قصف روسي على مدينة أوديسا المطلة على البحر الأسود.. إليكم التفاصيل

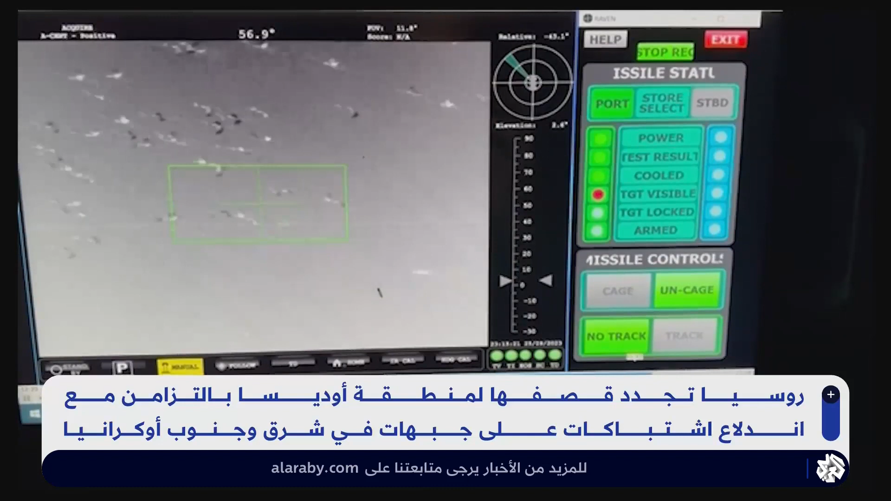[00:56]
الروسية في مرمى النيران الأوكرانية كما تظهرها صور القوات الجوية
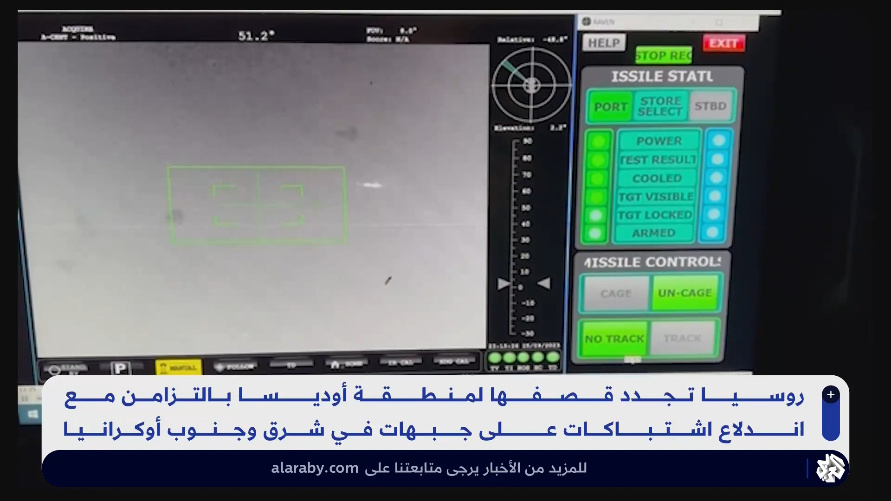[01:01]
الليلة الماضية جرى إطلاق 38 مسيرة من اتجاهين